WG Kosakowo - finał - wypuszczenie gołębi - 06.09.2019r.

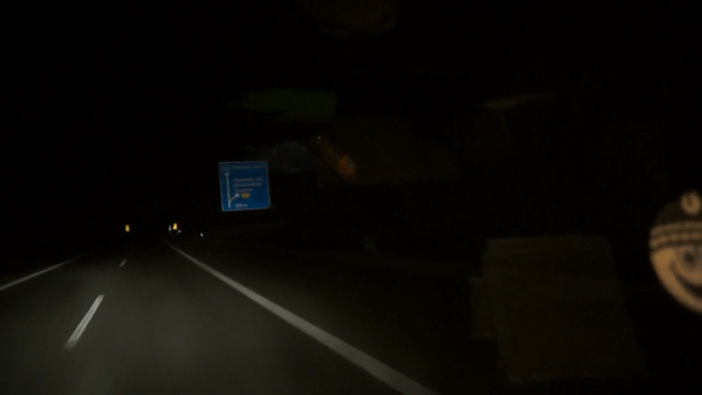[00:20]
Na tej tablicy chyba nic za specjalnie nie będzie widać.
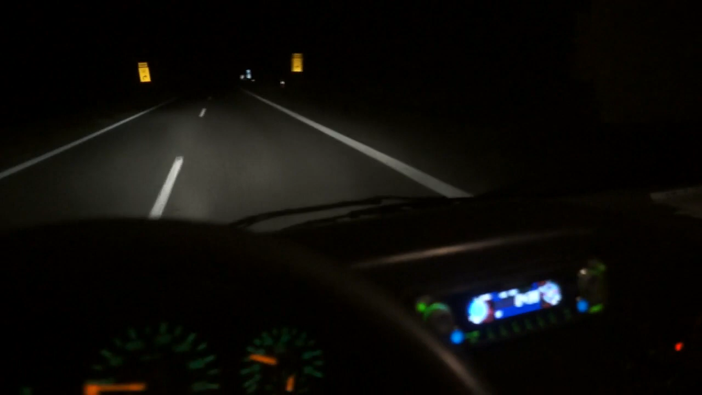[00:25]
Właśnie był zjazd na Basewalt. Jest godzina 15.01.